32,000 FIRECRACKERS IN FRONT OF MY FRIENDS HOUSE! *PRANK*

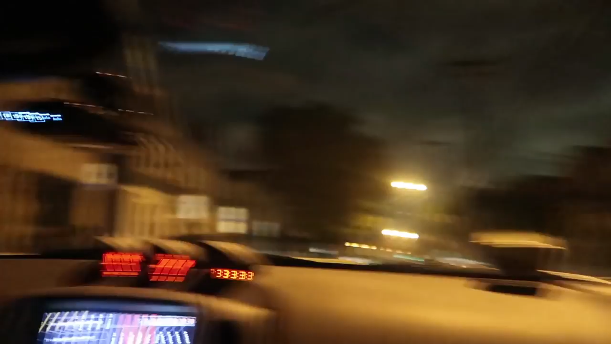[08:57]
cops we're just gonna roll through nice and nice and calmly it wasn't us that's the situation
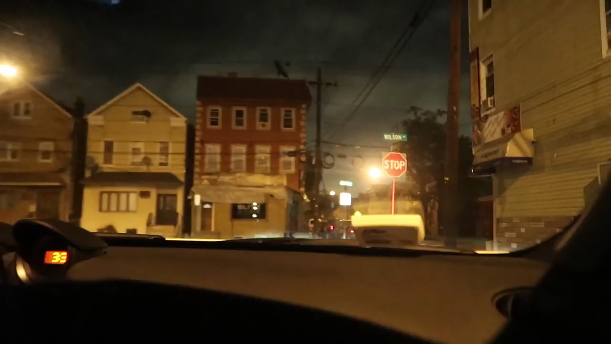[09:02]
the Sevo's block right here guys we're about to roll up a nation's love cut
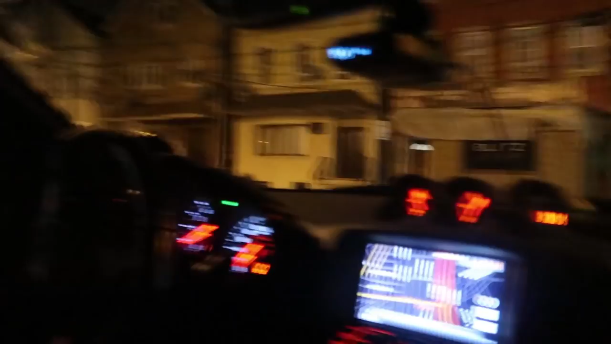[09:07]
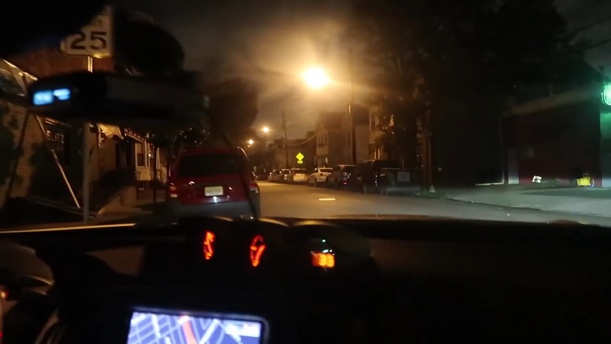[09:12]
oh my god everybody's this whole neighborhoods outside yeah his whole freaking neighborhoods outside oh my gosh